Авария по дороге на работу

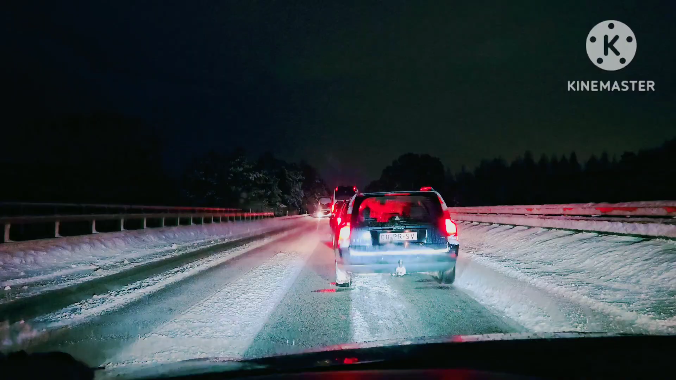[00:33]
попала в какую-то засаду и когда здесь никаких пробок не бывает вот встречки идут мы тут все стоим раньше выехала на работу хотела раньше попасть не получается что случилось вот что случилось там
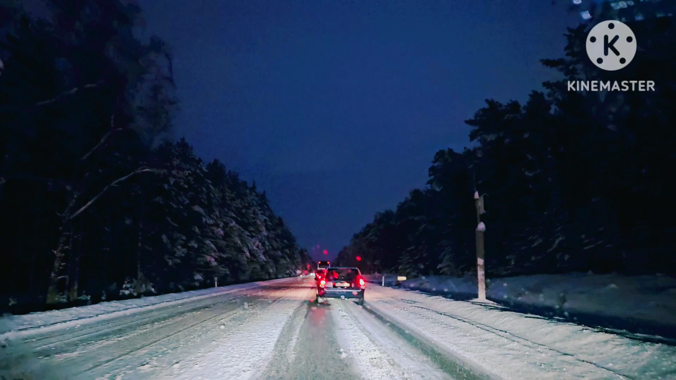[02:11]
видимо машина лежит или что скорее всего авария была пока встречка не идет как же отсюда выбраться здесь чуть-чуть осталось до трассы рига юрмала выехать на нее там уже можно рвануть пошла встречка